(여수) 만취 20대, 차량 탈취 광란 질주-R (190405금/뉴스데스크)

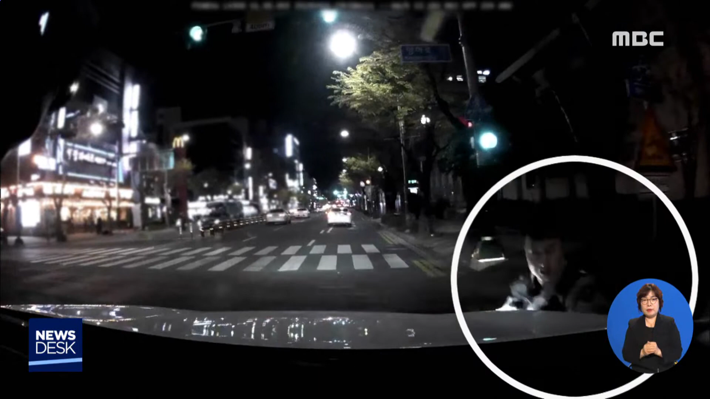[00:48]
경찰의 추적을 피해 아슬아슬하게 여수 도심 2km를 질주한 김씨는 도로 연석을 들이받고 그 충격으로 앞차와 크게 충돌한 뒤 뒤집어졌습니다.